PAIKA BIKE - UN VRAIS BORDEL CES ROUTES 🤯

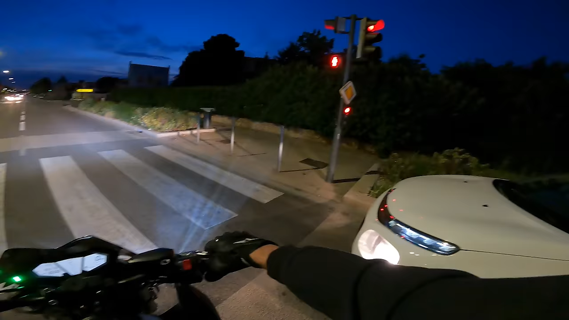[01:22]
Les routes, elles sont vraiment dégueulasses. Ouais, c'est incroyable. 3, 2, 1, vert. Non, 3, 2, 1, vert. Non, ah merde. 3, 2, 1, vert. Eh non, il y a les vélos. Ah, ouais. Ah, ouais. 3, 2, 1, vert, voilà. C'est un Dax. C'est un Dax. Ouais, de ouf.